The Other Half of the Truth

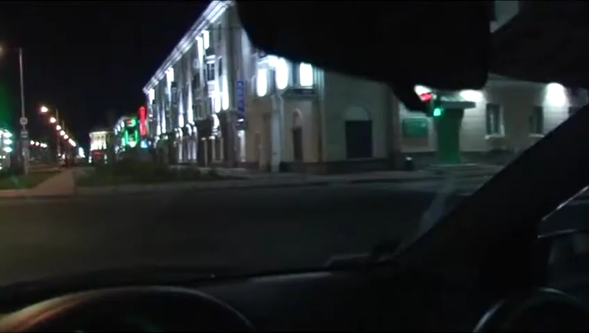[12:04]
You see how the city authorities restored the older district.
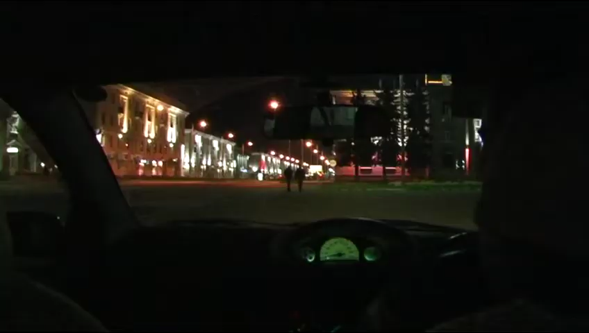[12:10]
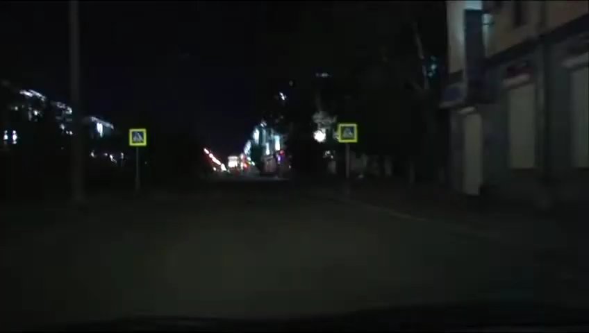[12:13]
The front looks nice from the street, but the rear remains in an awful state. Angarsk is a town of betrayed hopes.